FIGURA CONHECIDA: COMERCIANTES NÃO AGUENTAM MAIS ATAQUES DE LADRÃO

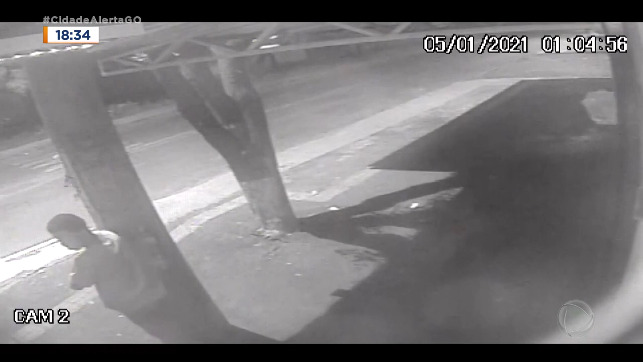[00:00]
As câmeras de segurança da distribuidora de bebidas registraram tudo.
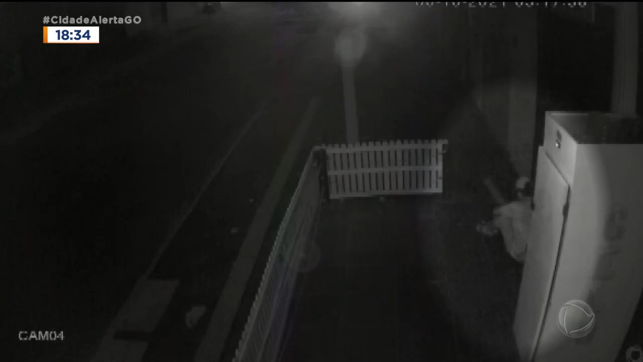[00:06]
Às 3h20 da manhã, o criminoso aparece no cantinho tentando abrir a porta de aço.